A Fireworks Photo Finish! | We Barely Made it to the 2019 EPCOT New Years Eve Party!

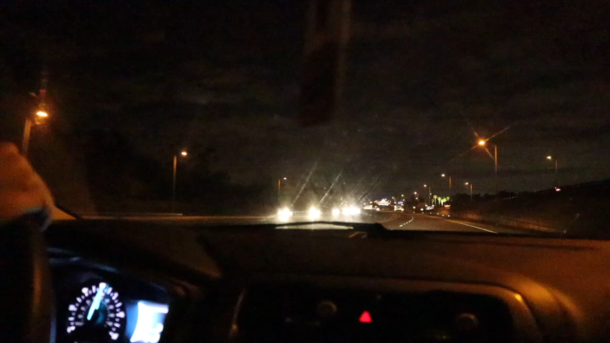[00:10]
Alrighty, so we left about 10 minutes ago? 10 minutes on the dot. And now we're crossing the gate. I see lights on Christmas or New Year's fireworks on property all over starting.
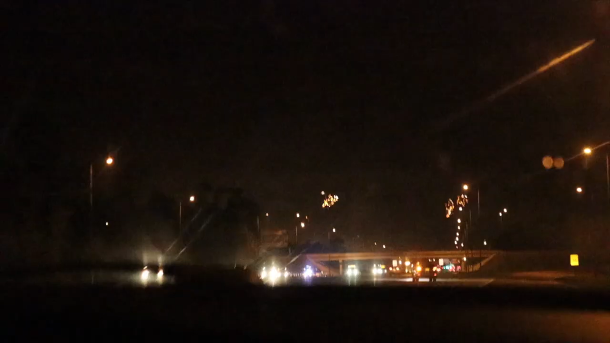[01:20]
So ahead is Magic Kingdom. We're so close. Can you see the fireworks to the right?
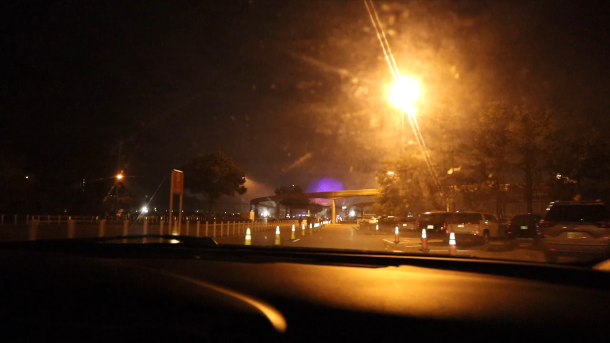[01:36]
Okay, so there should be parking up close. We're taking a risk.
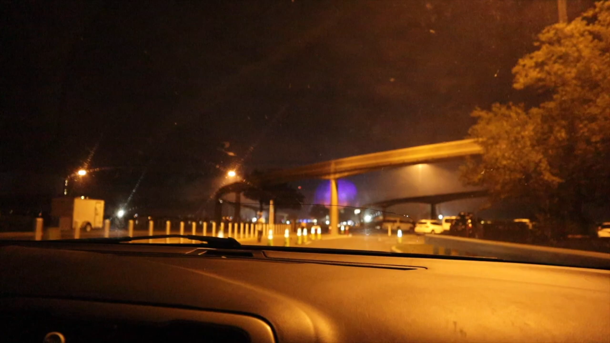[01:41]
There's no more parking attendants, but we're trying to get as close as we can to the very tip top front of the park. I may just pull into the first spot I see. Yeah. Oh my gosh, this is We're about so to go goofy. Into preferred.